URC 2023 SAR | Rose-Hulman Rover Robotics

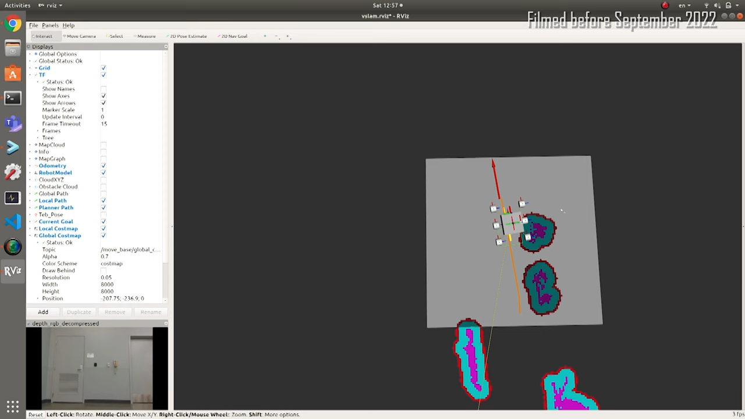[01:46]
load positioning and navigation and planning.
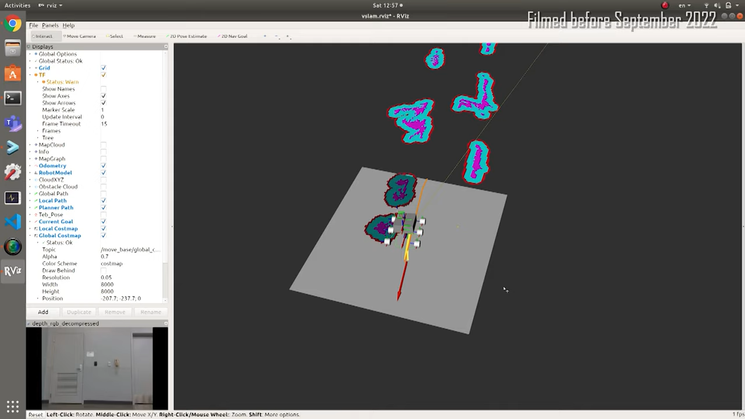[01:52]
We use an IMU depth camera and tracking camera to achieve effective mapping and obstacle detection with an appearance-based mapping algorithm.